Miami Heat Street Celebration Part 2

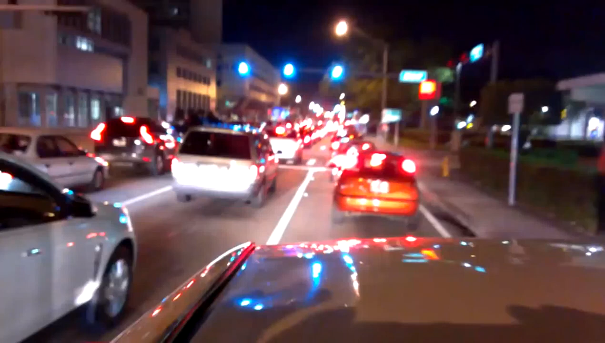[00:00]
Esto antes de la calle 8. Estamos en la 27 y la 6.